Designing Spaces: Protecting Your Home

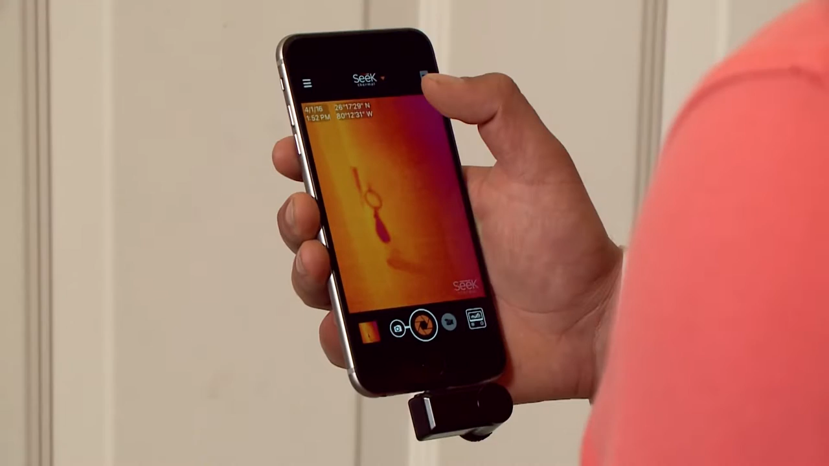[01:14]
Thermal imaging has been around for decades.
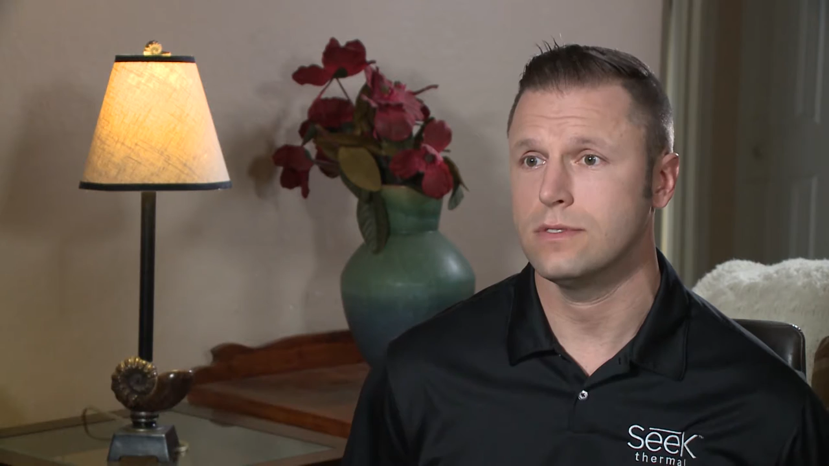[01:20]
The problem is that it's been price prohibited, so it's often run into the tens of thousands of dollars. Seek Thermal has developed high quality thermal imagers. The same team that developed these thermal imagers 30 years ago is now making them so that they're
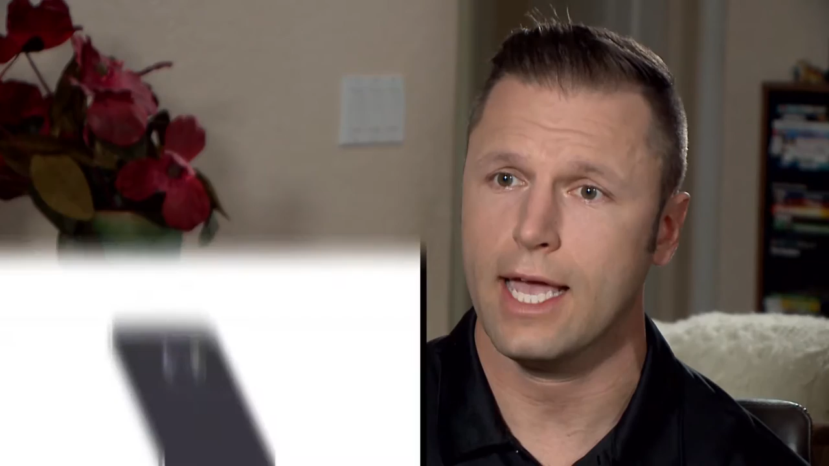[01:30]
handheld and plugged into your smartphone so that there's thermal imaging of a high quality at an accessible price for the general public.
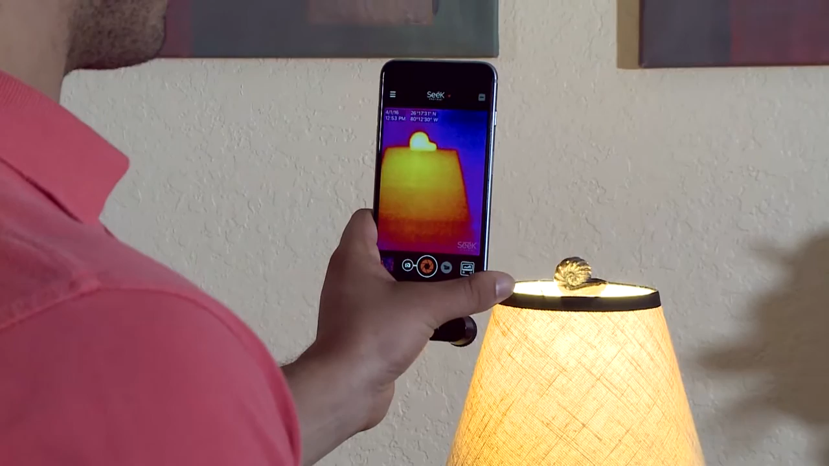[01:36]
Seek Thermal makes affordable thermal imaging devices that see in the infrared,
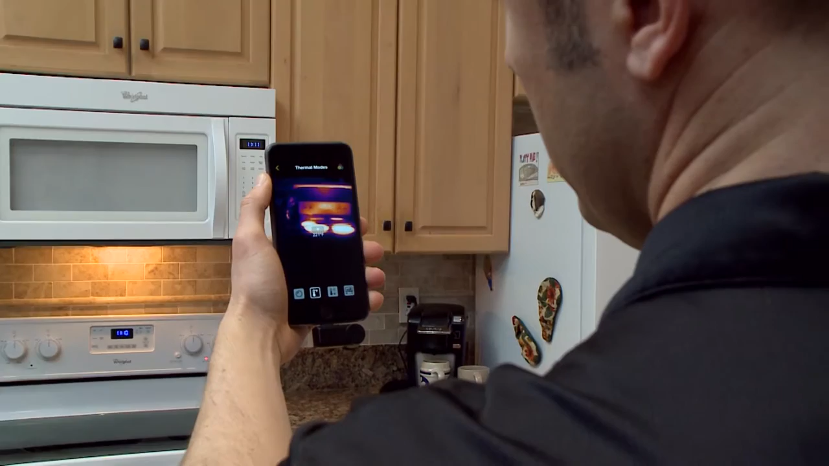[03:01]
So your stove top might not necessarily be a DIY project, however, this is a great example of how you can see the heat right on your smartphone device.
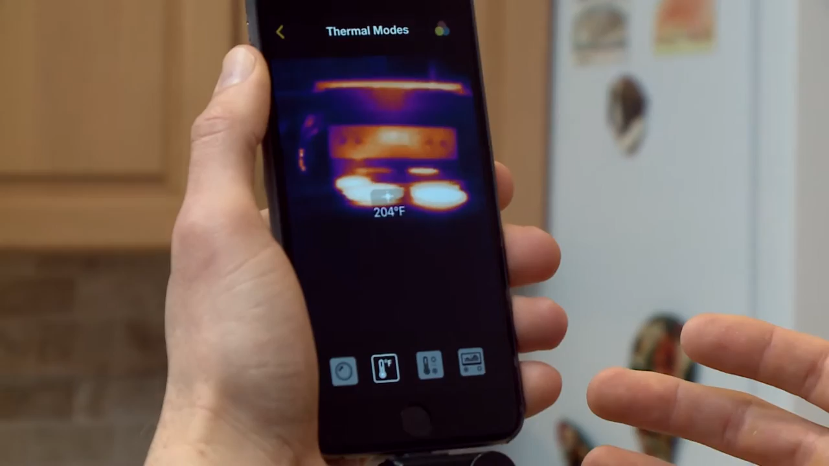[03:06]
On screen: spot 204°F
Some of the great ways that you're able to measure and spot inefficiencies within your home,
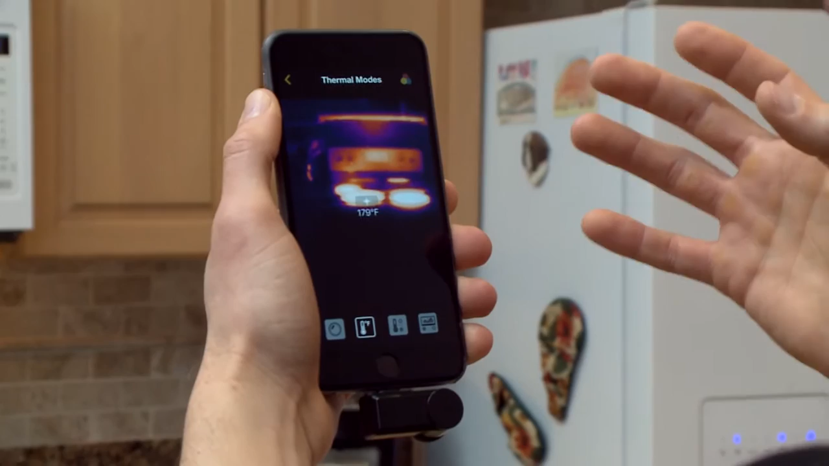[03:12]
On screen: spot 179°F
by using the stove as an example here, would be spot pointing where exactly the temperature is with the crosshairs that are there.
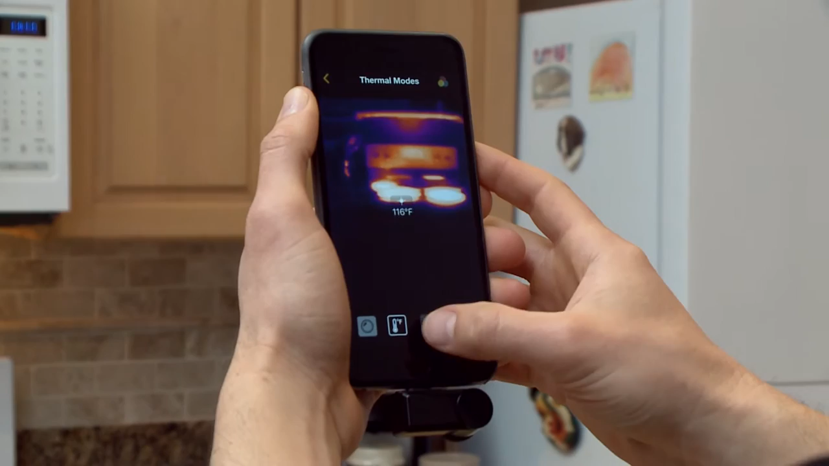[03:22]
On screen: spot 116°F
Identifying a high-low, so right now within a frame, if you're looking within a wall to see where insulation might be,
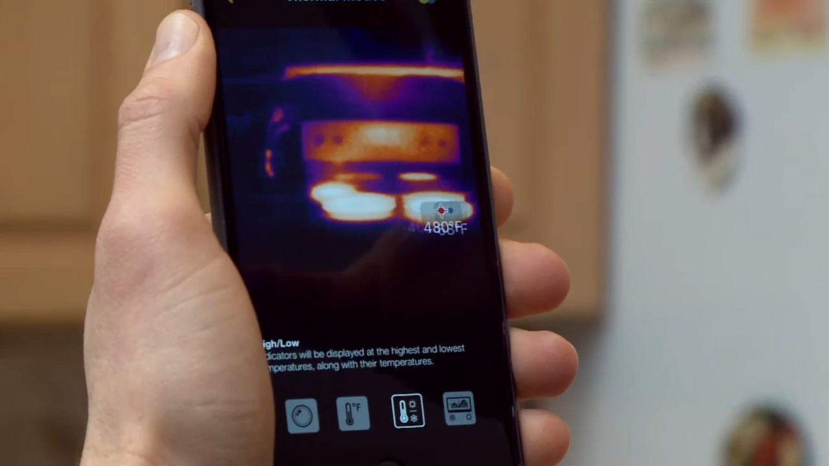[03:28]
you can see where there might be a high and a low temperature to say, this is working, this is not.
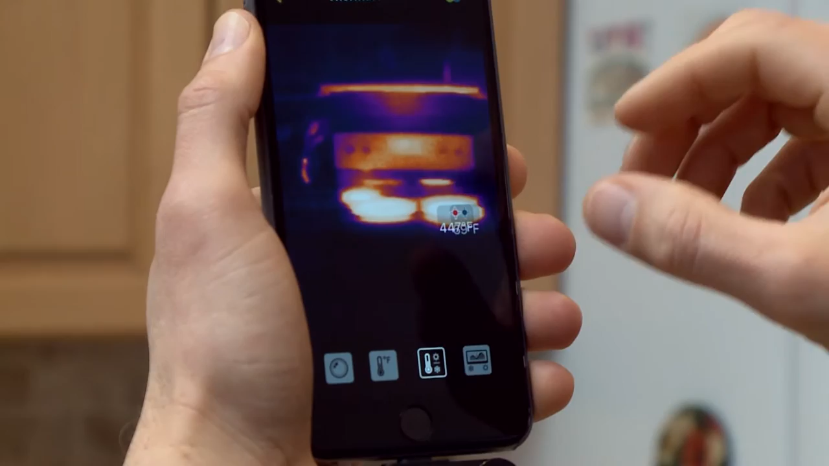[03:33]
And then you have a threshold feature.
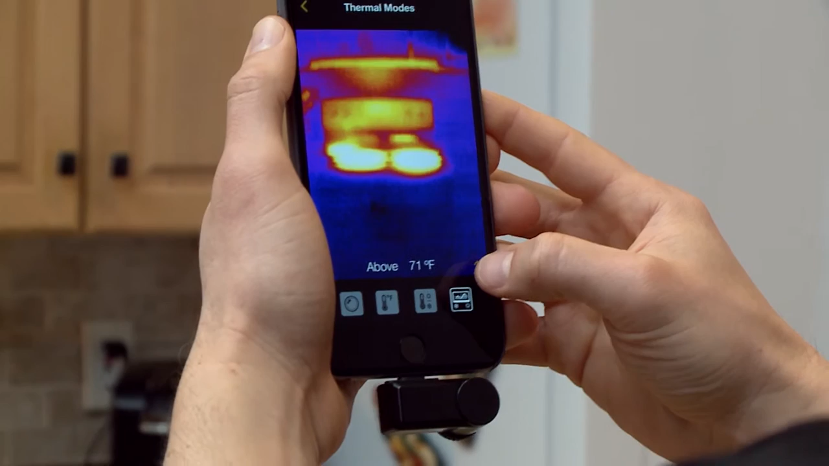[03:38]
What you can do is say, the ambient temperature of the room is 72 degrees, anything above that,
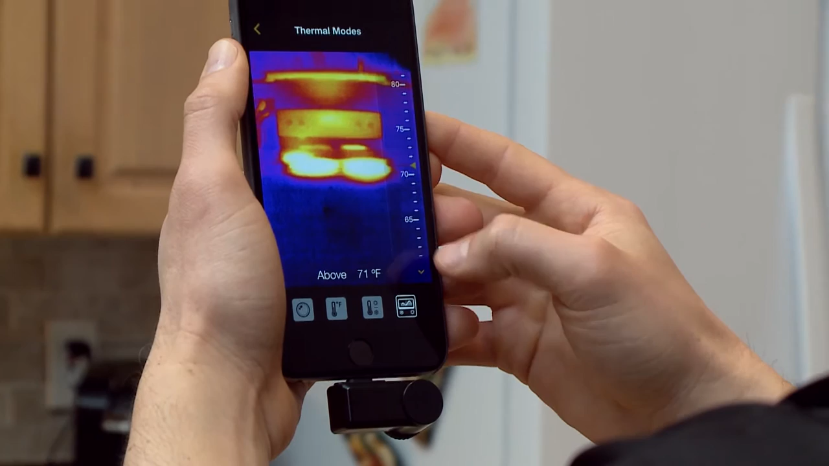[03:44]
I want to make certain that I'm identifying on my phone. So here I'm placing it at 72 degrees. Clearly the stove is still hot, but you can see that anything below 72 degrees right now has darkened out.
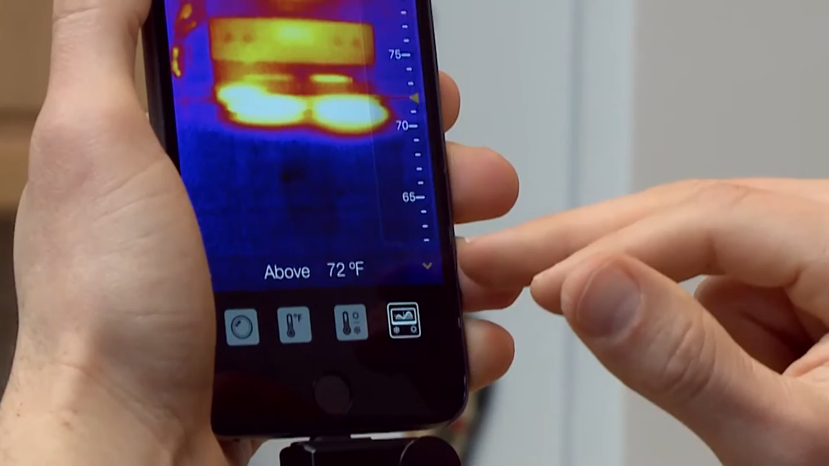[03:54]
This is an ideal scenario for those that are looking for inefficiencies within their homes to say,
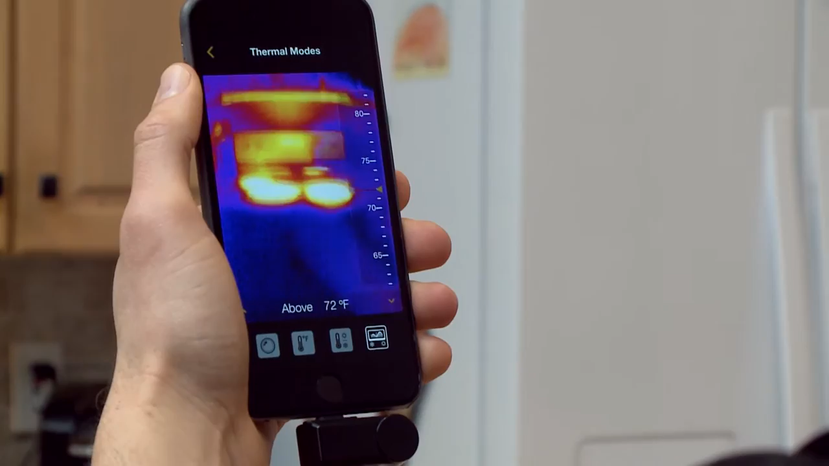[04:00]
what above a certain temperature is cooling or heating the house when it shouldn't be?